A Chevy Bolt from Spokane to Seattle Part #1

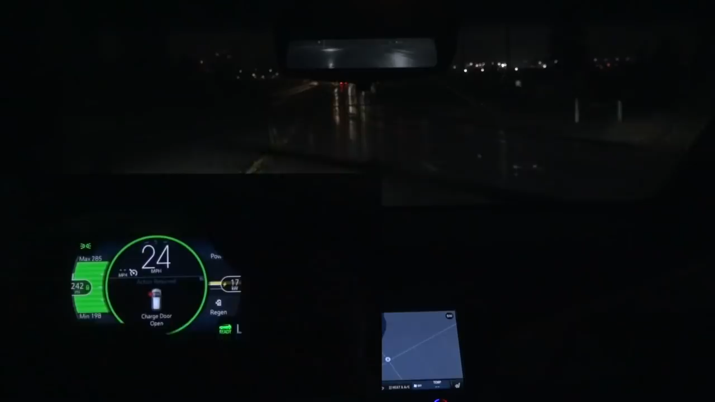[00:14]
We've started out here, it's raining to beat heck, and of course it's dark because we're starting at 6 o'clock in the morning. And our first stop is going to be in Ritzville. Now, that's about 80 miles down the road, we're going to charge up to about 80% at that stop. The range is about 242 miles, that'll probably change as we go because we've got some passes to go over.